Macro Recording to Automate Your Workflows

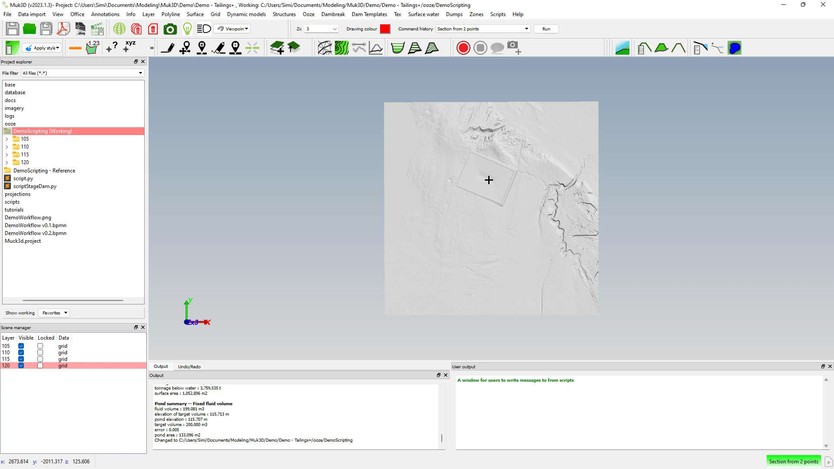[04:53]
We'll do a cross section across the dam and this is just a way of checking that the script did what we intended it to do. So let's plot the cross section and we can see that we did the deposition correctly according to the upstream deposition.